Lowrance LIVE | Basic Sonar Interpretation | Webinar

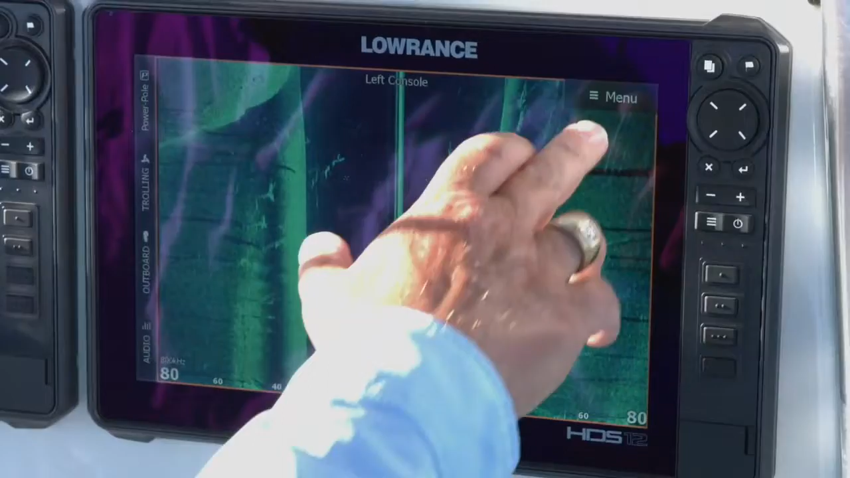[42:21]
in was on 2d sonar we have sensitivity how do we what do we use on our side scan and our down scan and what we have is we call it contrast
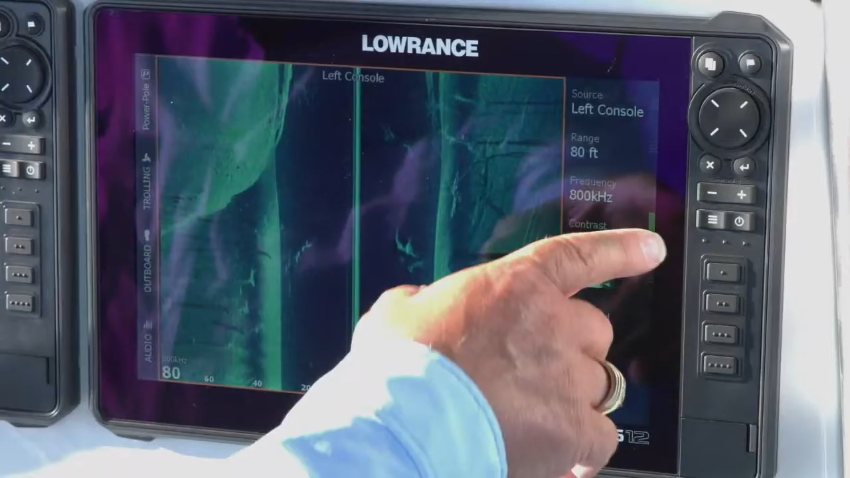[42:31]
on our side scan and our down scan as you can see i'm set in auto and as i turn it up
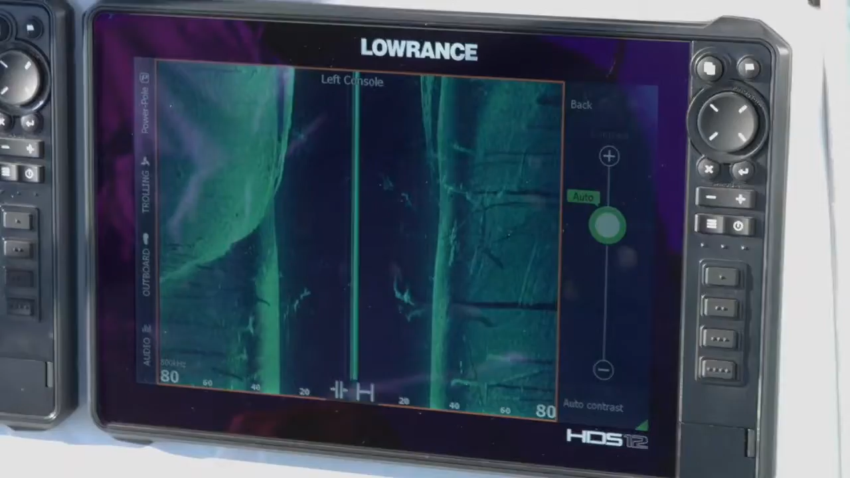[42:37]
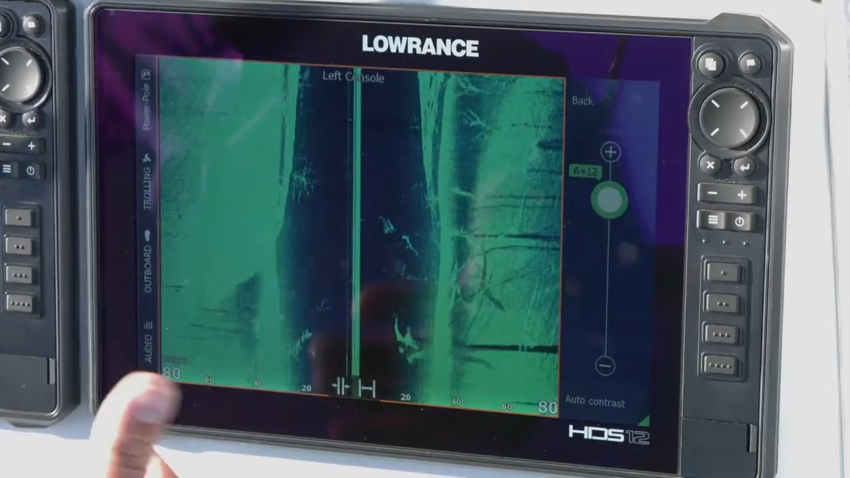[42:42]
you can see things get hotter and look how quick it is just to wash things out it gets so bright it puts so much energy into the water it washes things out so
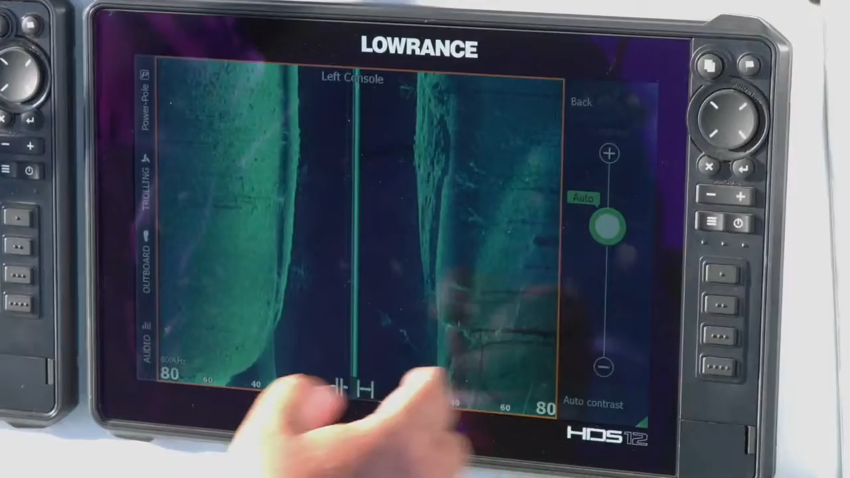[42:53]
i'm back to auto this is the standard setting this is typically where i leave it and as you can see
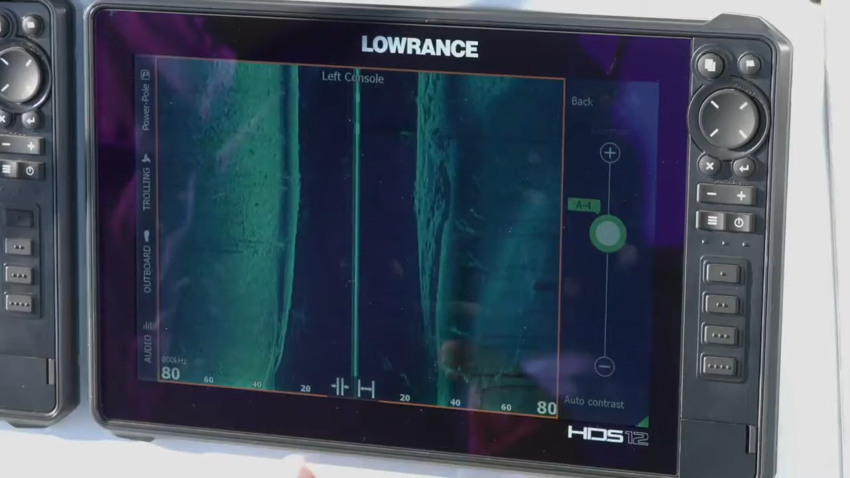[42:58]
if i feel like that i'm coming in too bright i can bump it down and as you can see as i bump it
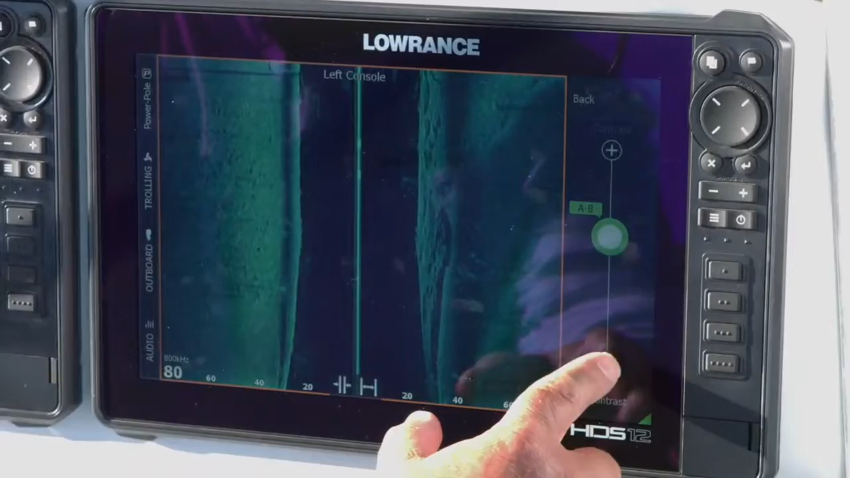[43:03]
down here a little bit it starts to get darker and darker and it's real easy to take too much out so but what's really cool like we've talked about leaving it in auto mode if you look down here at the bottom it's got the auto contrast that i can turn on and off
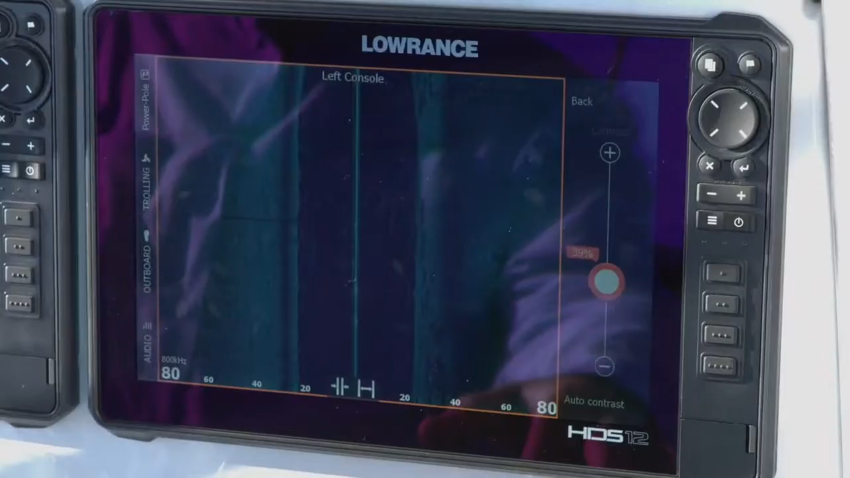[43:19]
if i leave it in auto even though i've
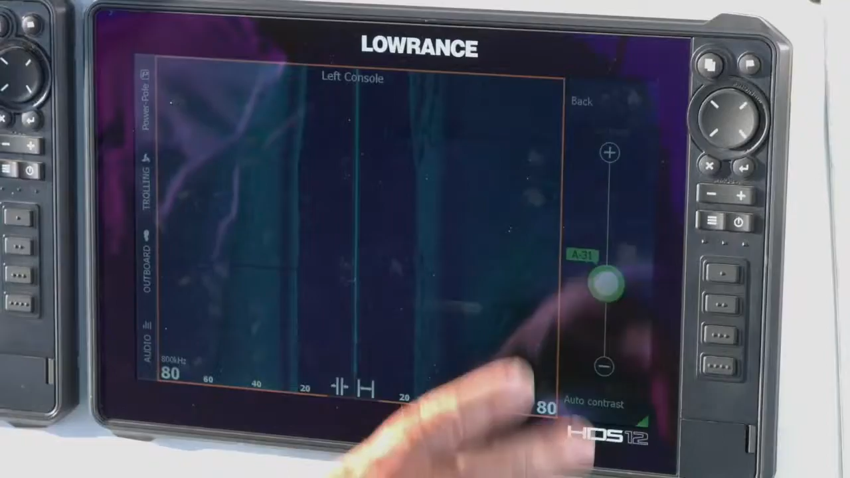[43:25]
turned it down it's going to continue to adjust the sensitivity based on the water depth
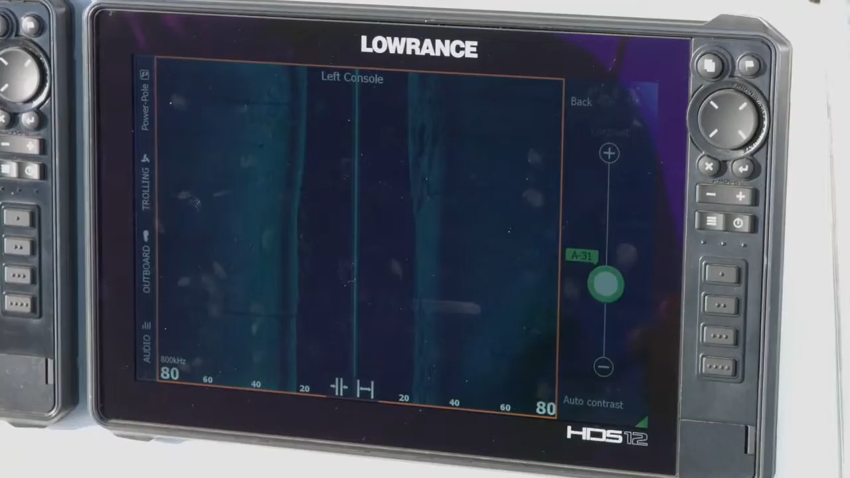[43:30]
that we're in it still knows that hey i'm in auto mode so i need to adjust it even though he's taken some
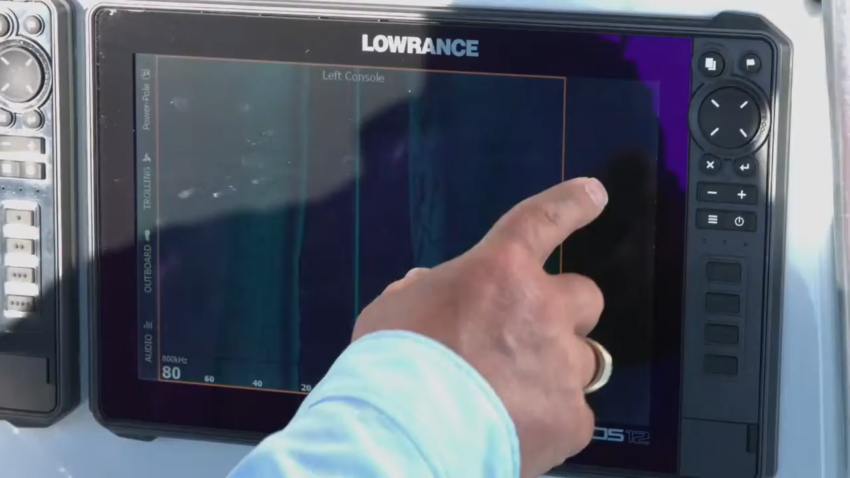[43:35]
of the power out of it so i'm going to go ahead and turn this back we're going to take it back to auto
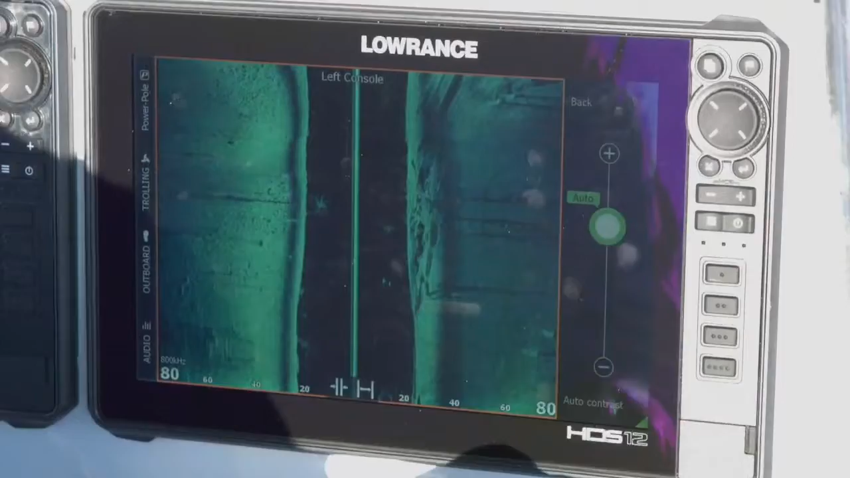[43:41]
again this is pretty much where i leave it all the
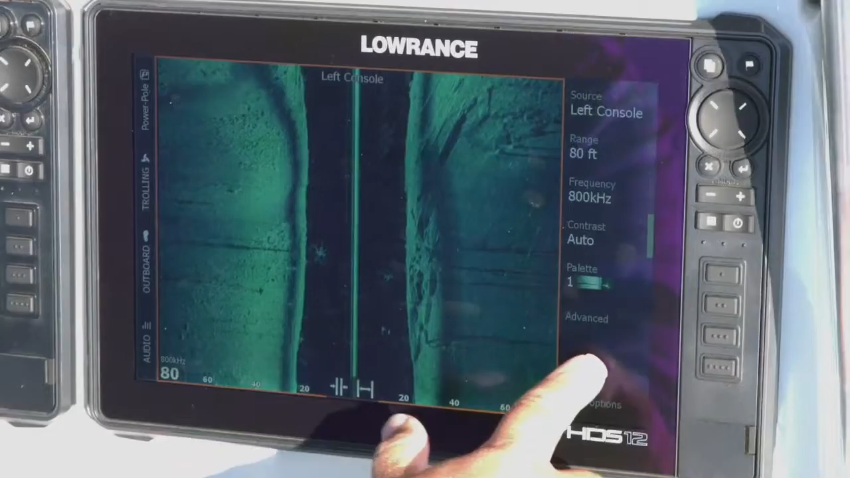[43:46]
time very seldom do i wind up having to change that